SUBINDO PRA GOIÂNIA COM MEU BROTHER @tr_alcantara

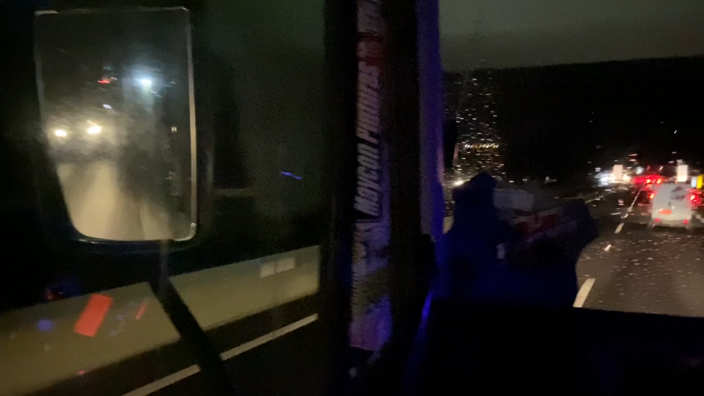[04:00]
Só grudadinho lá atrás Cê tá doido Eu pedi pra ele podar agora pra fazer um vídeo Minha caixa de ferramenta me podou, rapaz Minha caixa de ferramenta me podou, rapaz Minha caixa de ferramenta me podou Aí, como é que faz Eu não sei se ele tiver Aí, gurizada Ele vai postar no canal dele lá Os vídeozão do Do meu caminhão andando Barulhão que faz na subida Vocês acompanham lá
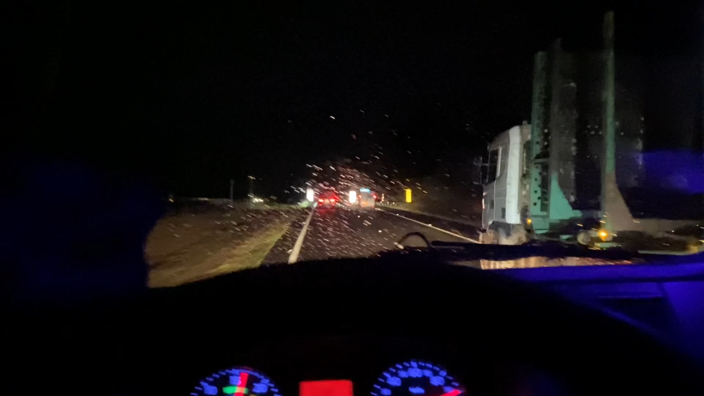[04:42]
Chegando aqui no Santa Rita do Passa 4 Subiu o subidão do Santa Rita ali Vamos sair pro Luiz Antônio Busca do Goiânia Graças a Deus
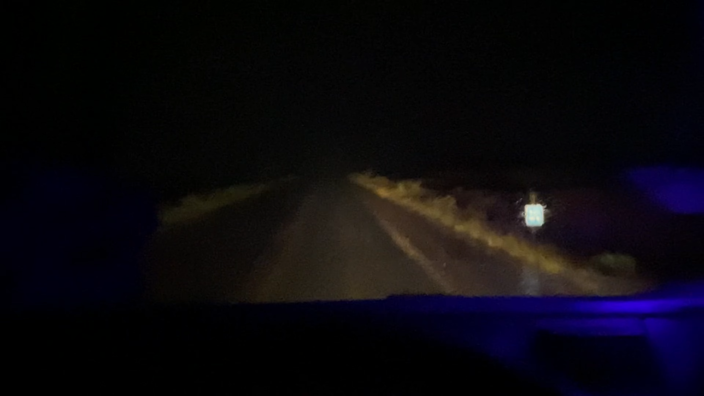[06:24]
Tá escuro Chuva Chuva que Deus manda E escuro E não dá nem pra gravar direito Até não passar essa chuva Não dá pra gravar direito O galeguinho tá ali atrás Também não se enxerga nada Ele não vem devagarinho aqui, rapaziada Ainda aumentei bem o brilho da câmera do celular aqui Pra vocês conseguirem enxergar Parece que eu tô vendo minha aula no celular do que pessoal Aumentei, rapaz Ai, você tá doido Olha, não dá pra ver nada Vamos que vamos aí Assim que passar a chuva
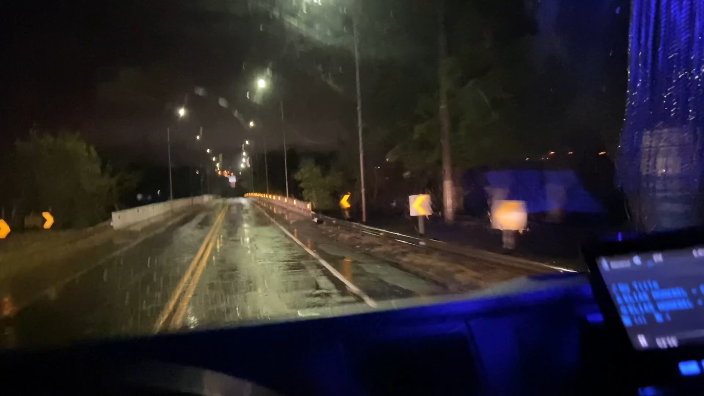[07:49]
Tamo atravessando agora Pra Minas Gerais São Paulo, Minas Gerais Agora é 11h30 da noite Entrando em Minas Graças a Deus Minas Gerais Ai, mas tá ruim essa ponte Meu Deus do céu Olha Meu Deus Vamos que vamos Não 15.3 Buraco Só buraco
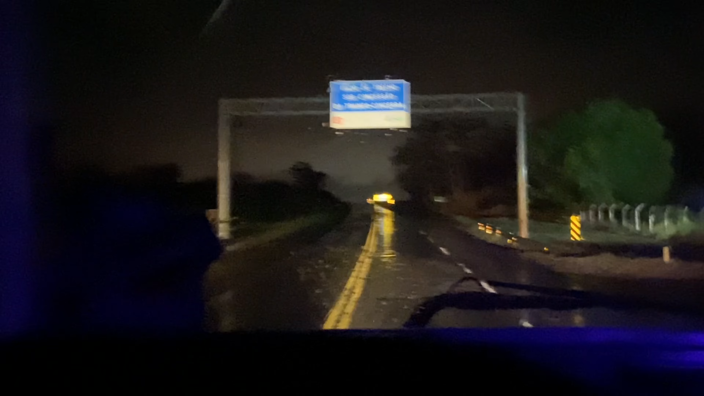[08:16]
Buraco em cima de buraco Aí gurizada Parei a monodécio
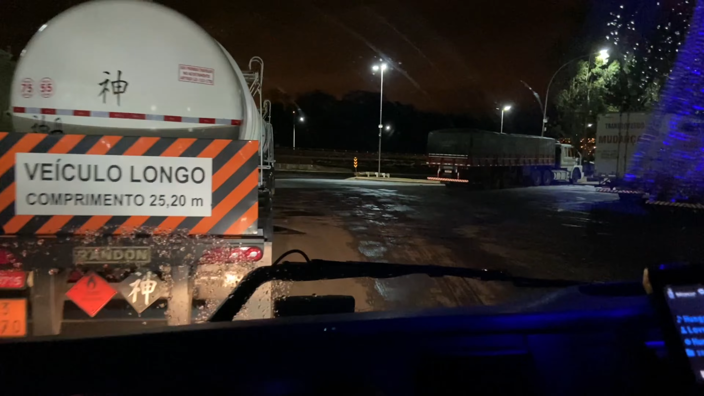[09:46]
Limpei os farol ali Que tava tudo sujo Agora vai dar pra filmar Vai dar pra enxergar
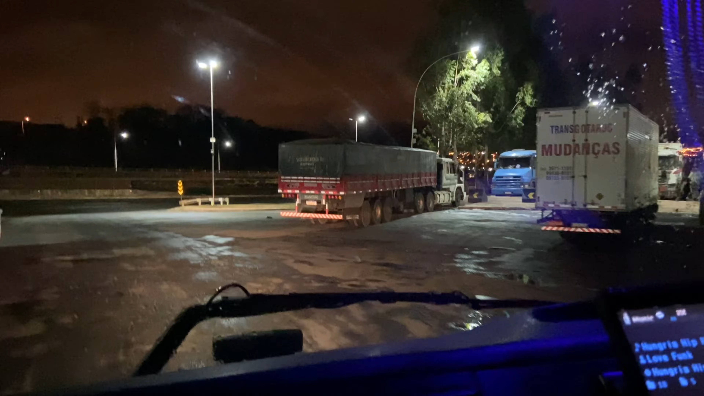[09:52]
Travessar a divisa ali Grisano Sai do posto aqui
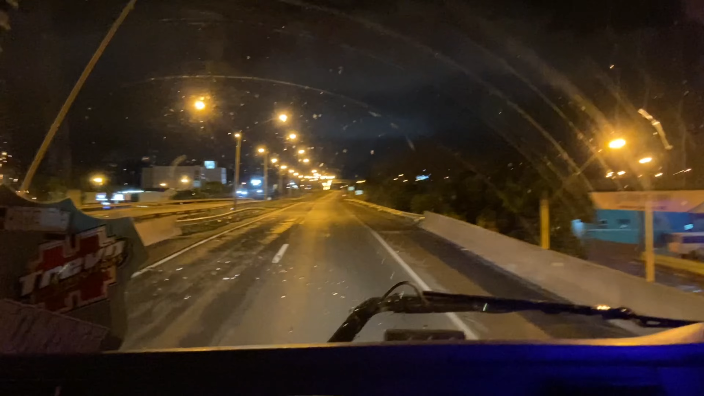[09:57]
Atravessando Itumbiara Goiás É show Aí ó